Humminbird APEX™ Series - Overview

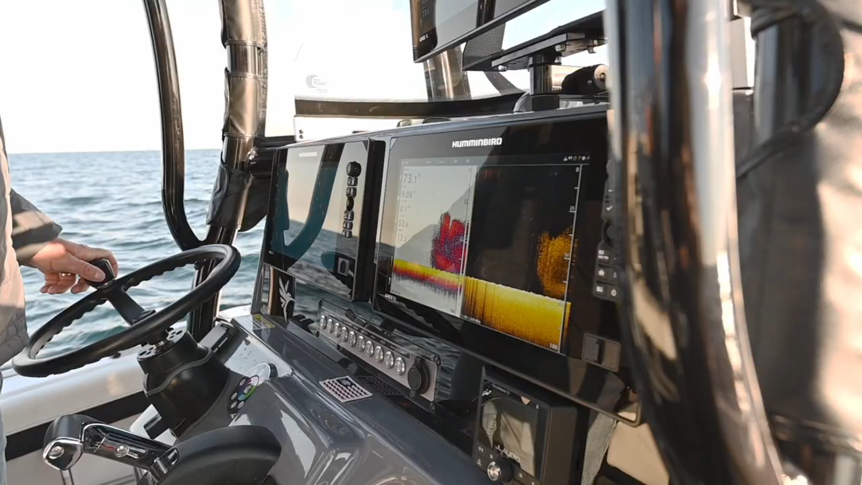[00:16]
all right we got some new toys from Humminbird here this is the Humminbird Apex I haven't got to use it for very long but the clarity is just amazing we're gonna go right along do a little fishing and show you how to use
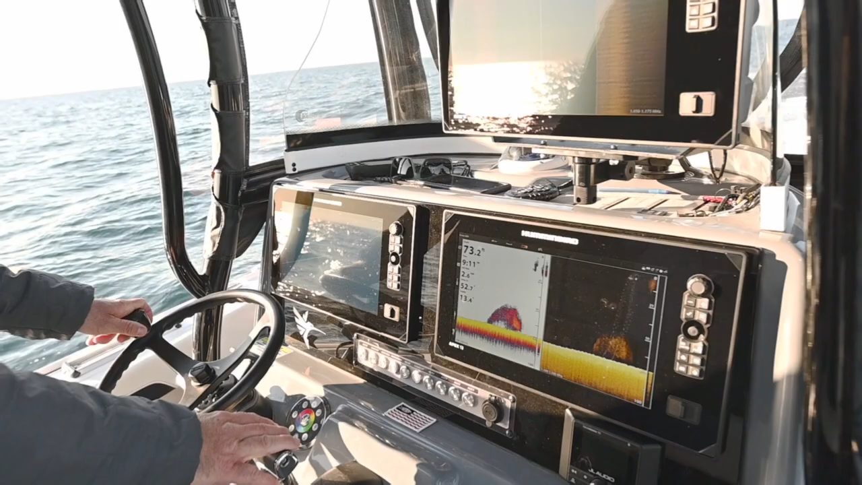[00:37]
Apex comes in 13 16 and 19 inch units so no matter what size boat you
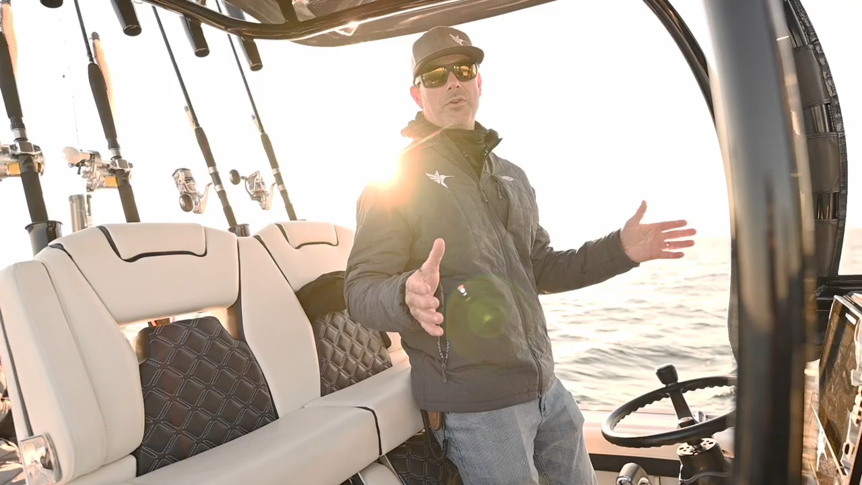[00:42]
have there's gonna be a unit that's gonna fit it nicely like on here for example we have two 13
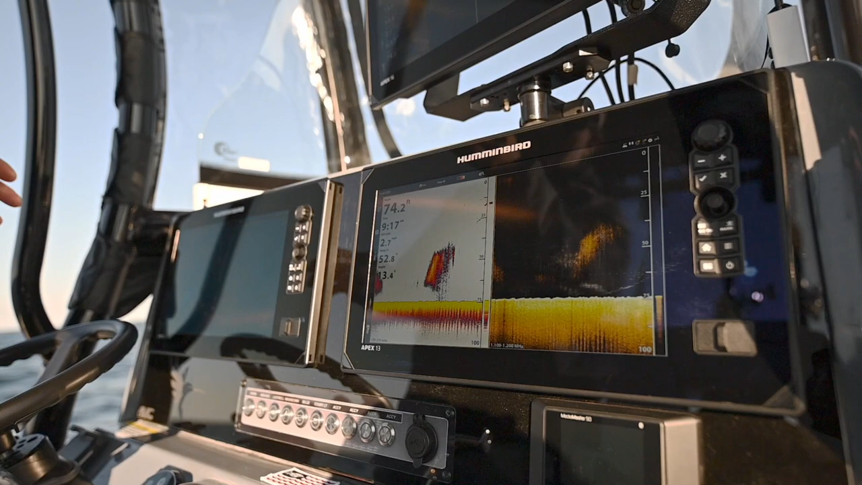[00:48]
inch units flush mounted in the dash and it makes a really clean
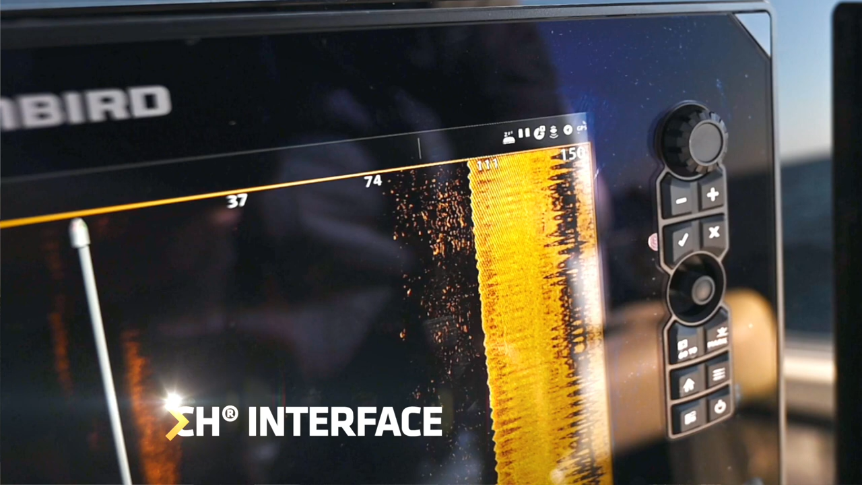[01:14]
the Apex has cross-touch technology which I love and what that means is it's a touchscreen but we also have buttons on the side
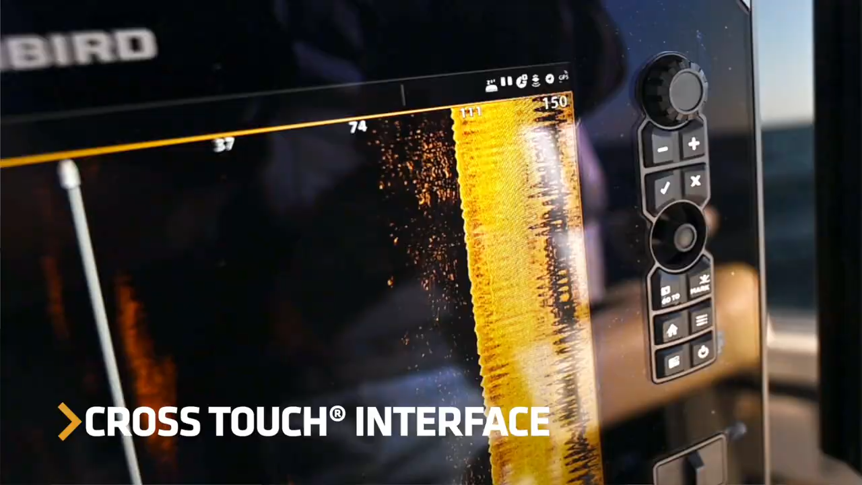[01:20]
we can be running like this and get into some rough sea conditions and I can use these buttons and it's easy to control the unit whereas any other time of course I'm gonna use the
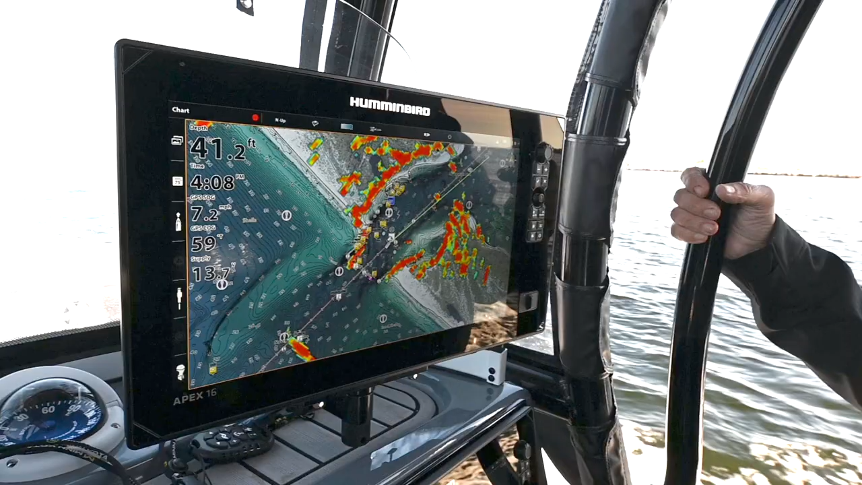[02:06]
On screen: depth 41.2 ft
everything is gonna be clear in
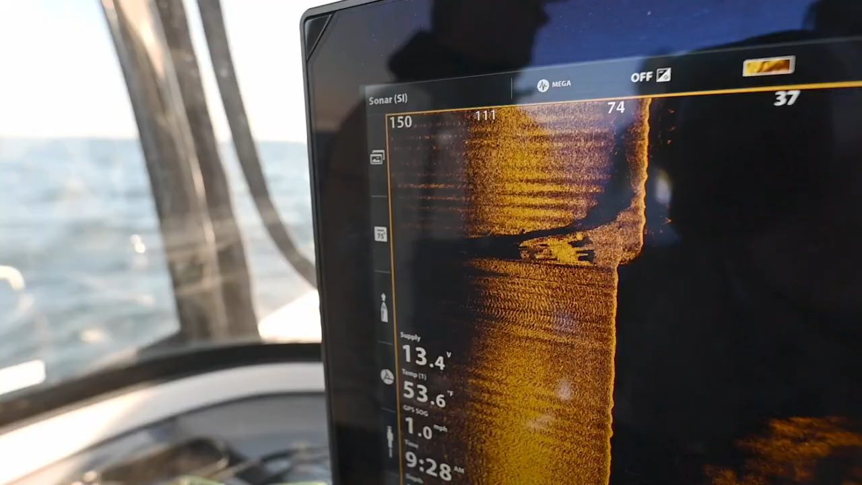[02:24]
On screen: speed 1.0 mph
these images are right here of
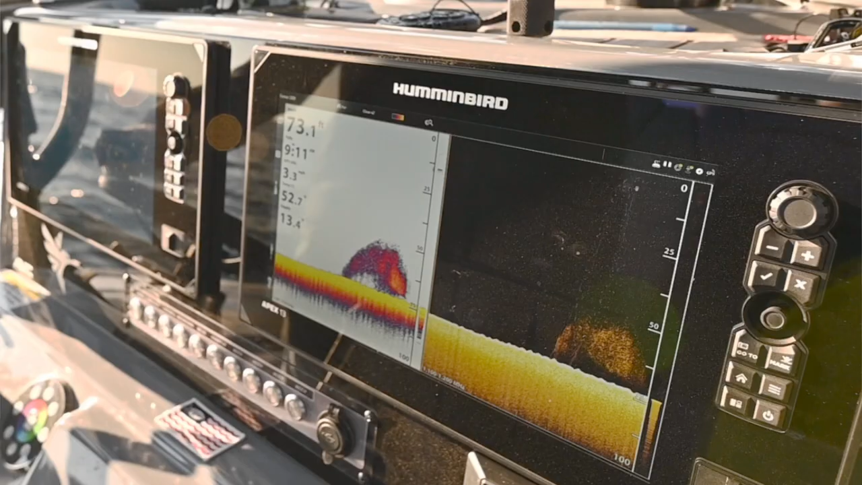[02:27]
not only just the wreck but all the bait fish
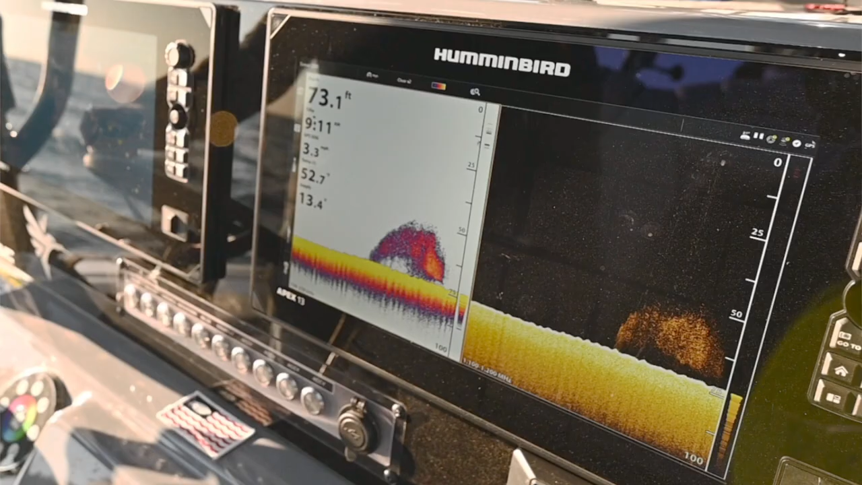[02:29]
On screen: depth 73.1 ft
holding on it we
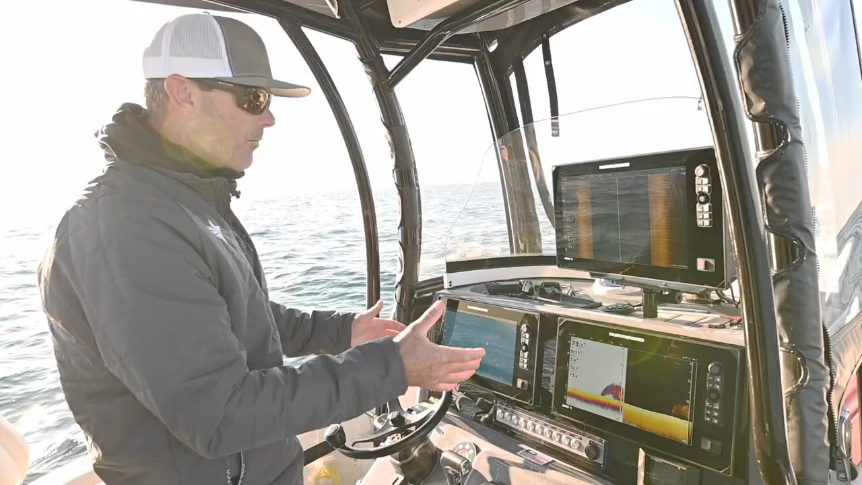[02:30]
can use our side imaging right here
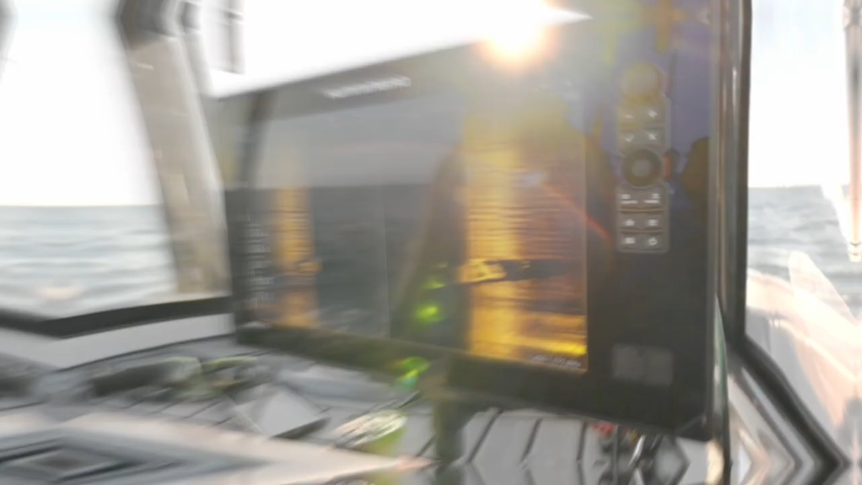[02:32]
to actually see where all this bait is holding
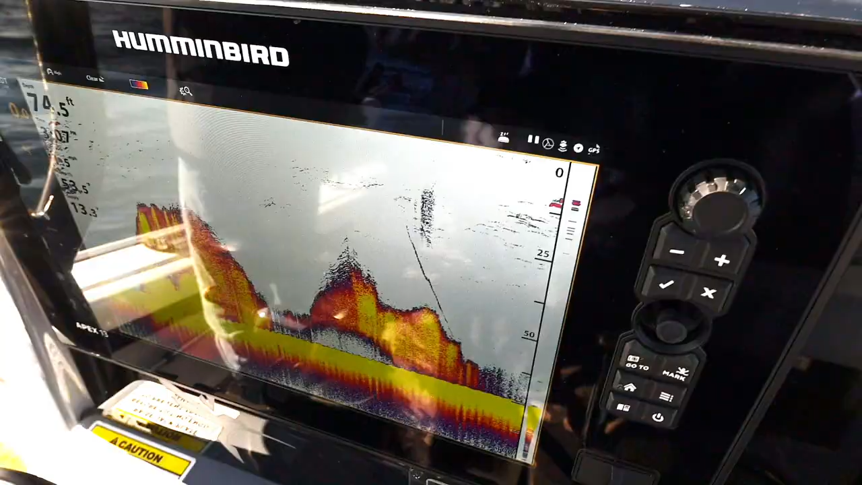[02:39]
great about Apex
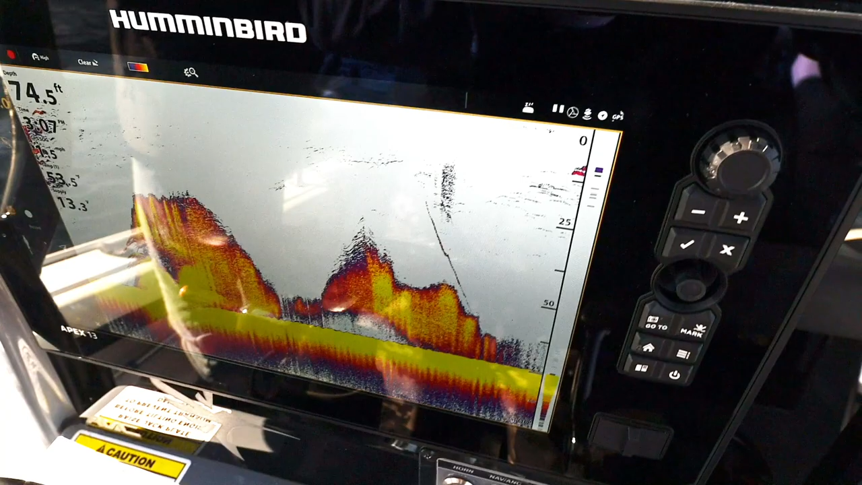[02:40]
On screen: depth 74.5 ft
it combines the data from two different sonar ports together to create one great image we
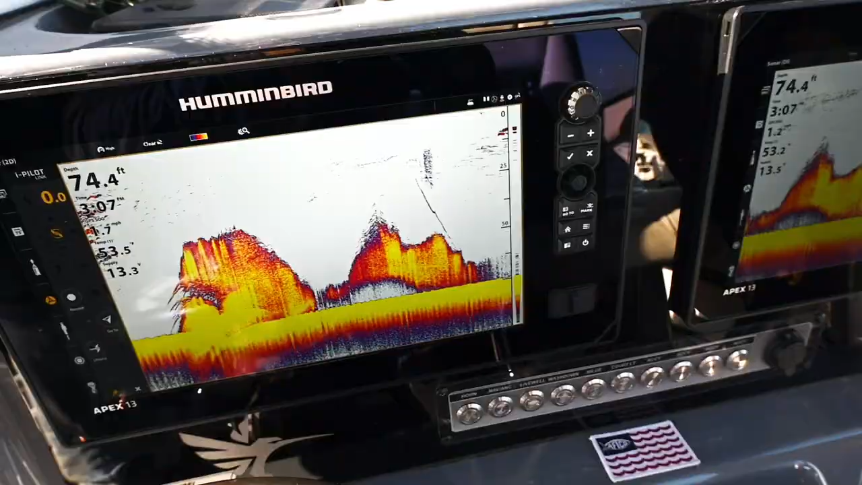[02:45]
On screen: depth 74.4 ft
have a really diverse fishery here and with the new Apex I have two sonar
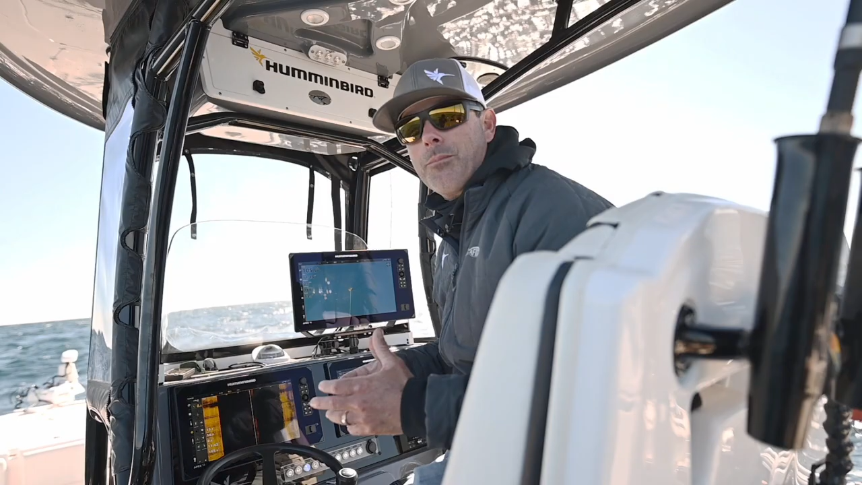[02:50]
ports in the back so I'm not forced to have one transducer that's giving me information side imaging down imaging you can hook that into port number one that's a one kilowatt transducer port but doesn't stop there we have a second transducer port that can handle up to two kilowatts so you can still mark the bottom clearly like this in extreme depths the best thing is you don't have to work all that out while you're on the water
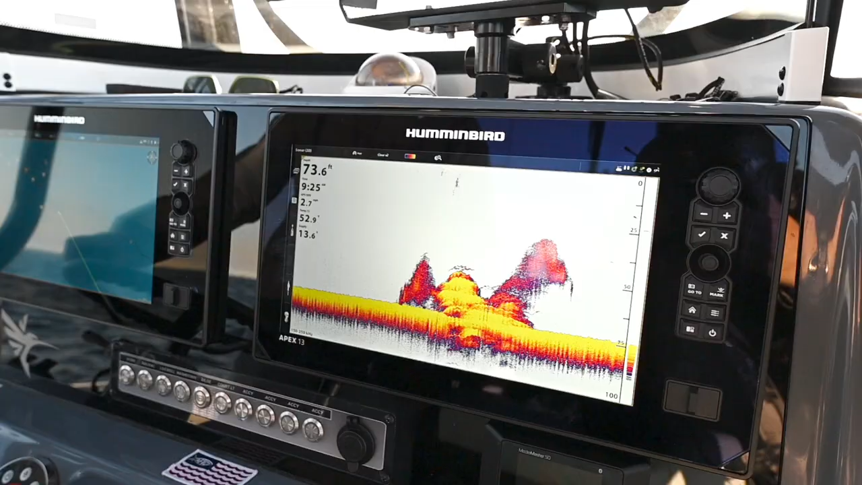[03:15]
On screen: depth 73.6 ft
the machine itself is going to blend
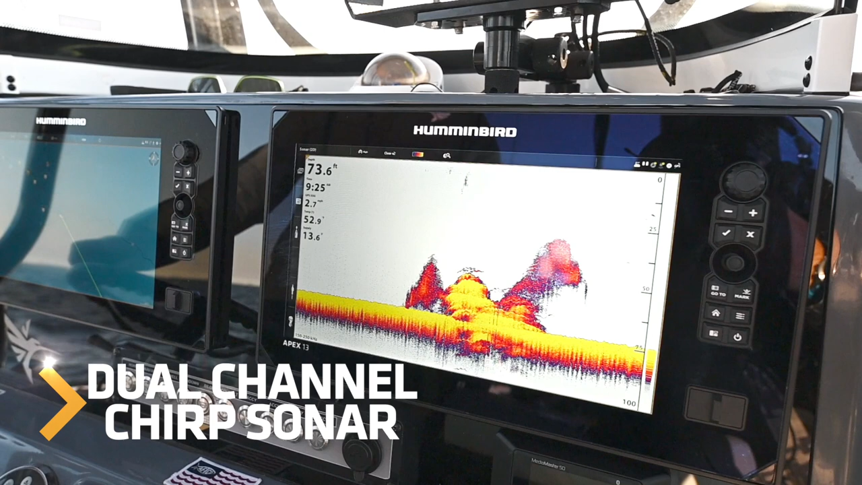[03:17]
that information together to give you one clear image I mean I
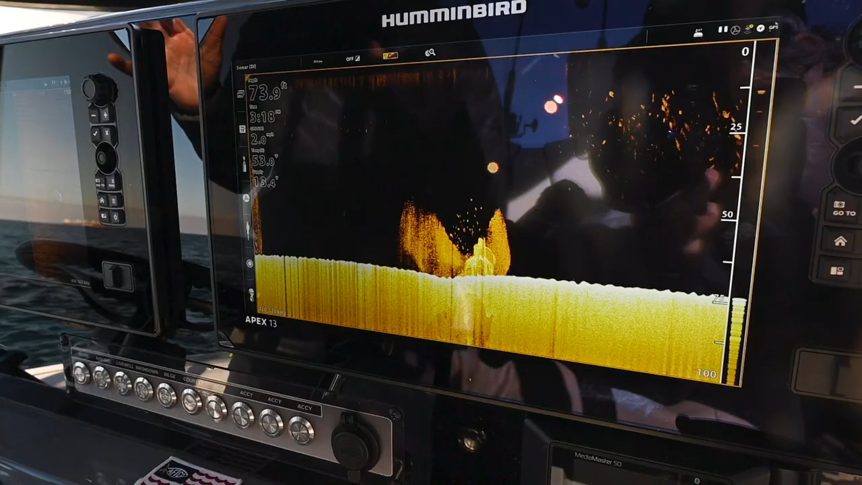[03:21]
really can't think of a better example
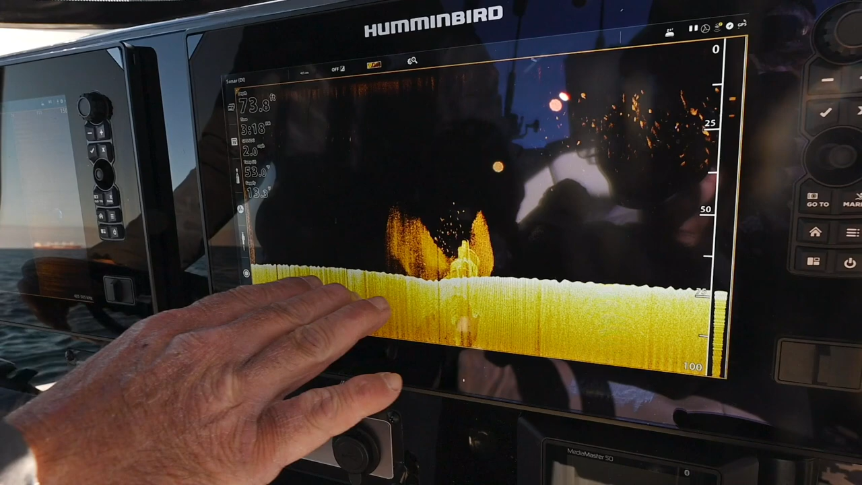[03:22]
of course we see the bottom but instead of just seeing something here we can see the structure we see